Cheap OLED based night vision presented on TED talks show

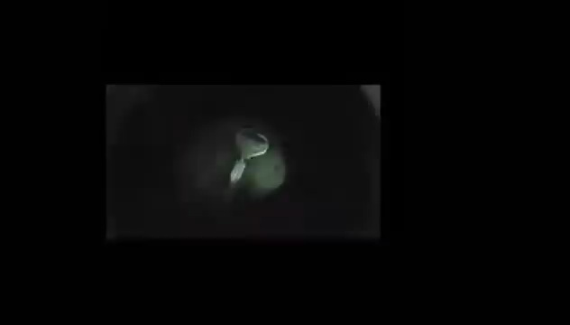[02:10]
And you can see, off a tiny film, incredible clarity.